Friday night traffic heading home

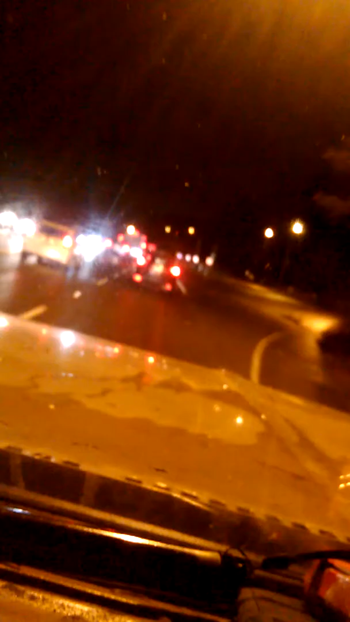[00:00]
Usually I'm doing 50 through here, the whole howl of mad mud duck back at you. There's trees down across the highway, the wind is blowing about 30 miles an hour through here, and this is never bumper to fucking bumper like this.